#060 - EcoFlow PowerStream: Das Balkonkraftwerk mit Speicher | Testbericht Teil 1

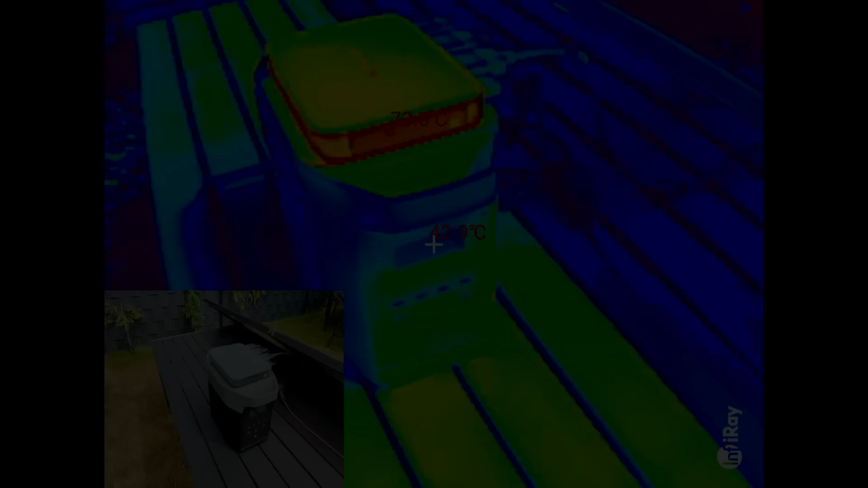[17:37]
So, ich habe mir jetzt mal mit der Thermokamera mal den Powerstream im Betrieb angeschaut und wir sehen,
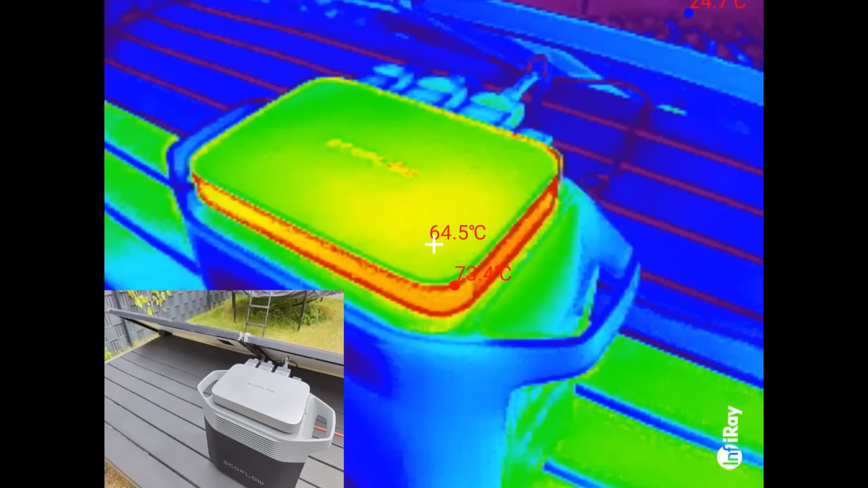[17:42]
On screen: spot 64.5°C
ja es sind so Temperaturen zwischen 60 und 75 Grad.
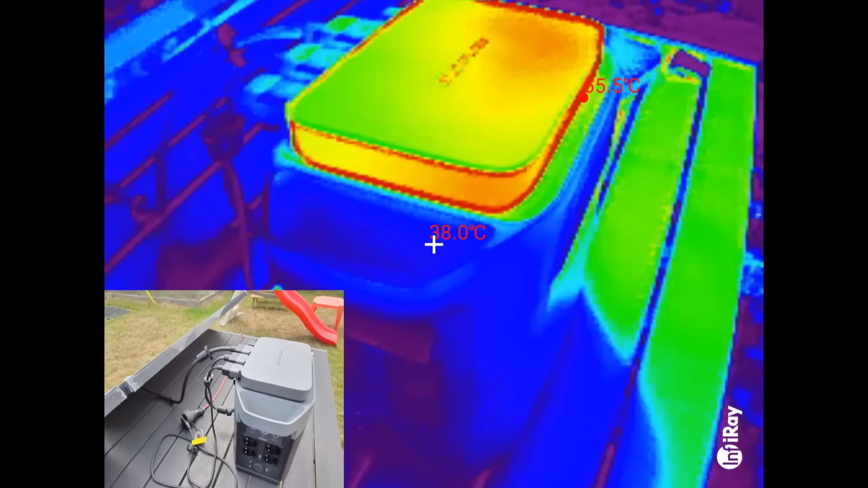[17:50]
On screen: spot 38.0°C
Und das ist schon ein bisschen hoch, würde ich sagen, aber ja, es sind halt keine Kühlrippen dran. Das ist ein glattes Gehäuse, es sind keine Kühlrippen dran. Von daher ist das eigentlich zu erwarten, dass der so warm wird.